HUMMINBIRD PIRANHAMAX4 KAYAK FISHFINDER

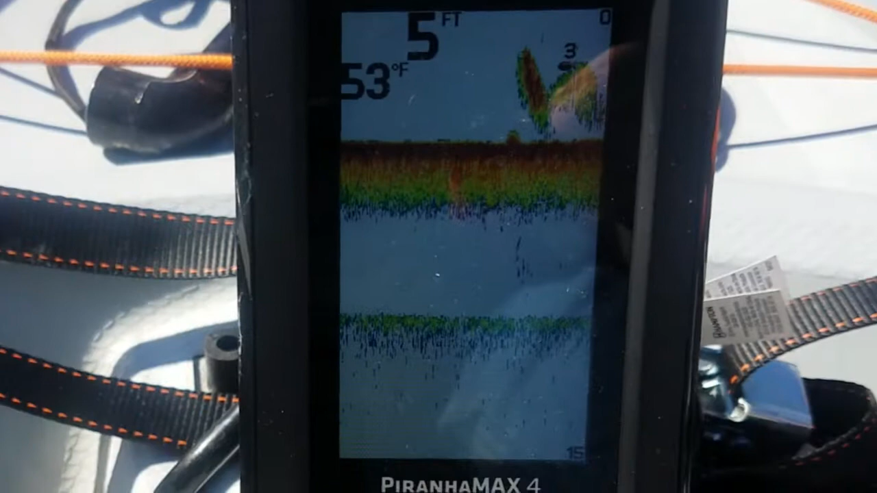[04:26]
On screen: water 53°F
at that there's a mess of structure and it says there's a fish right there so we'll see if we catch him it says
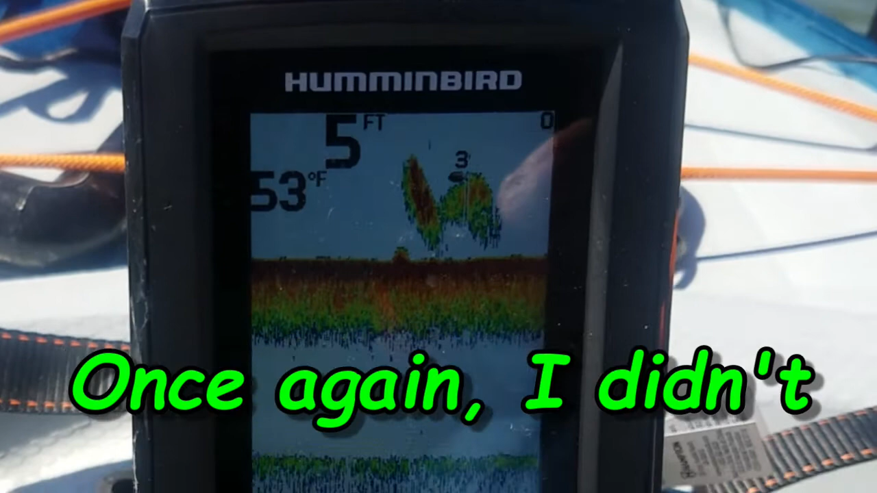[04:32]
On screen: water 53°F
he's at three feet okay look what's going across this fish finder as I'm paddling back to the dock
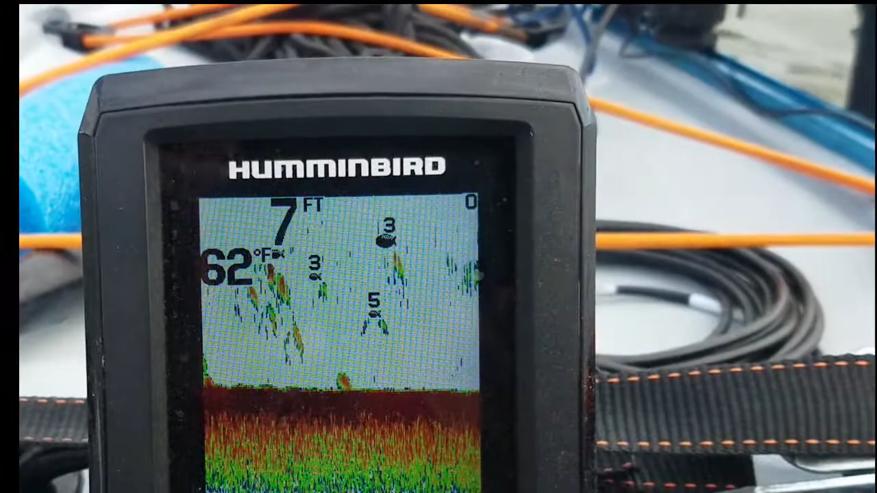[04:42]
On screen: water 62°F
it keeps showing all these fish you got to be kidding me like look at all them fish I don't think em fish are all there